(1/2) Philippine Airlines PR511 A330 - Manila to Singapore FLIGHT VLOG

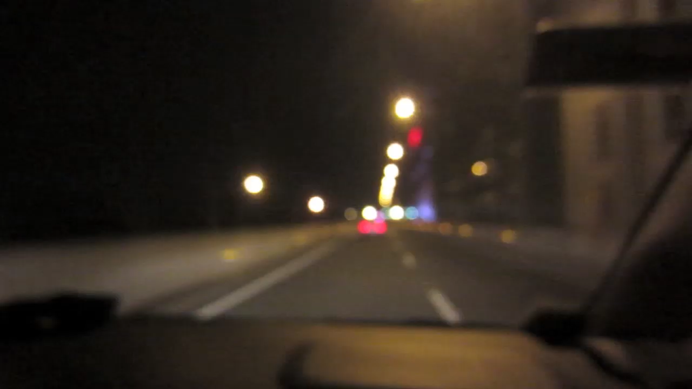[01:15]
And we took the Skyway, so we're exiting via Resorts World.
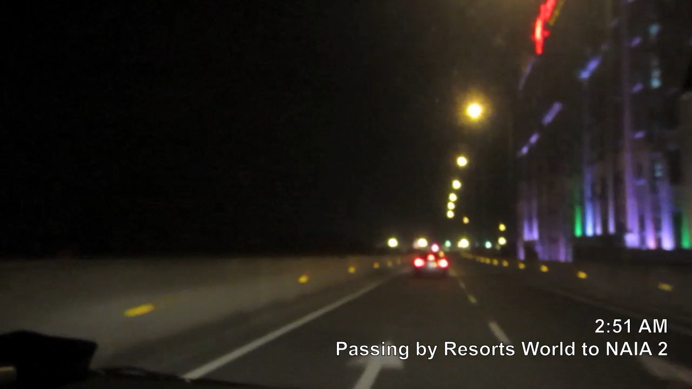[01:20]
So on the far end, that's NAIA Terminal 2. We're going to utilize that now. Those are the lights of the